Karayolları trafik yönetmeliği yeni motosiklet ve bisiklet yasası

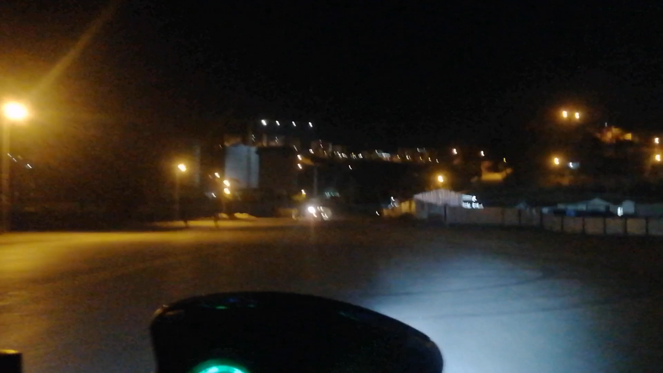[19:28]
Bildiğim öyle göz göre göre birbirimize girecektik yani. Duasının içinde bir teyze böyle el kaldırdı. Bir şeyler yaptı. Şoför zaten hala dünyası umurunda değil. Büyük ihtimal o da yaşlı bir amcaydı. Neyse artık.
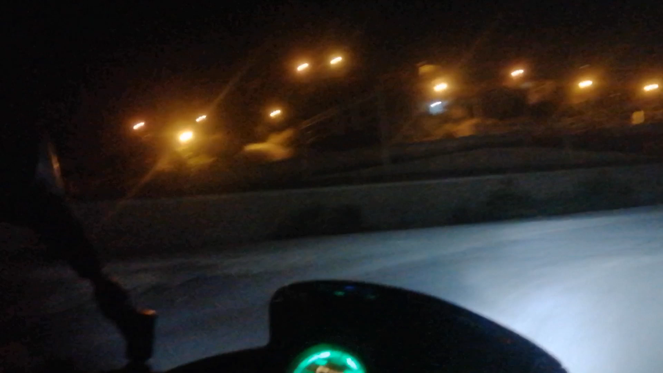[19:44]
Prostatı azmış olabilir. Ona verelim. Yolumuza bakalım. Zaten kavgaya dövüşe hiç gerek yok. O neydi lan? Yerde yılan mı gördüm?
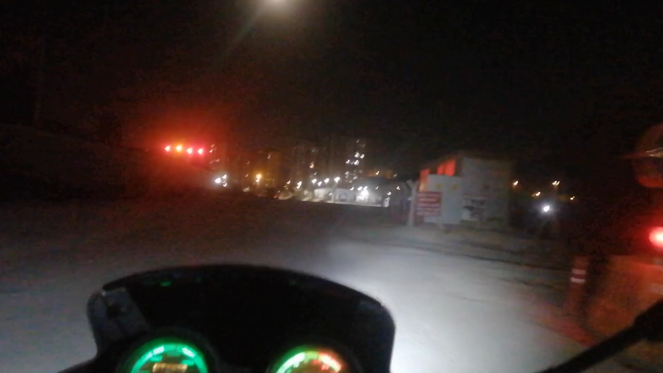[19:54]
Yani kavşağa öyle girilmez. Yok öyle demeyeyim. Kavşaktan öyle çıkılmaz. Orada benim de yavaşlamam lazım.
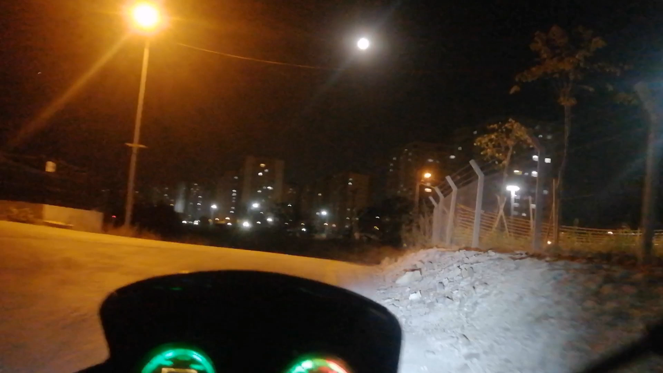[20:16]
İşte ben ona bakıyorum, duracak mı yavaşlayacak mı diye.